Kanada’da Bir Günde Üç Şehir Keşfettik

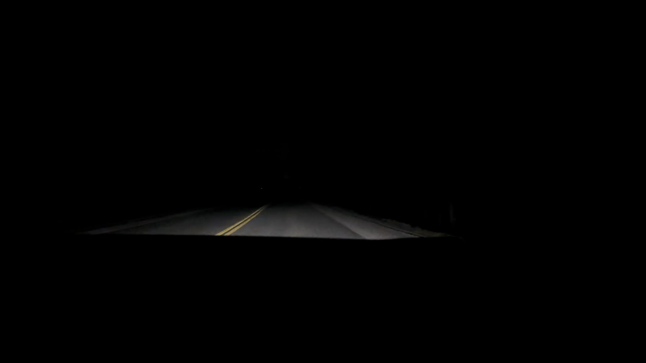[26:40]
Toronto'ya doğru. Abi yol zifiri karanlık. Sabahtan beri böyle yani. Kaç kilometre böyle yani. Elora'dan çıktık. Evet yani. Yol zifiri karanlık. Uzunlar kifayetsiz. Karşıdan şöyle araba gelince de aşırı rahatsız edici olabiliyor. Yani bir tane lamba dikmek zor olmamalı. Şu şuraya yani 100 metrede bir lamba dikmek zor olmamalı. Evler var arada.